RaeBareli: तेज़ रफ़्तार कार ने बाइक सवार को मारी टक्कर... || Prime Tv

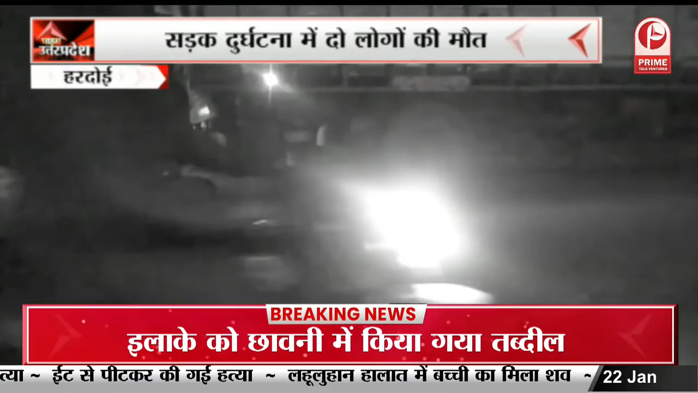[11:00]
कोई बता दे, कन्नौज बिल्लौर हाईवे का मामला है, जहां पे एक ट्रक खड़े ट्रक में बाइक घुसने से दो युवकों की मौत हो जाती है। बिलक बाग इलाके में कटरा बिल्लौर हाईवे पर एक बाइक सवार के किनारे खड़े हुए ट्रक में जा घुसी।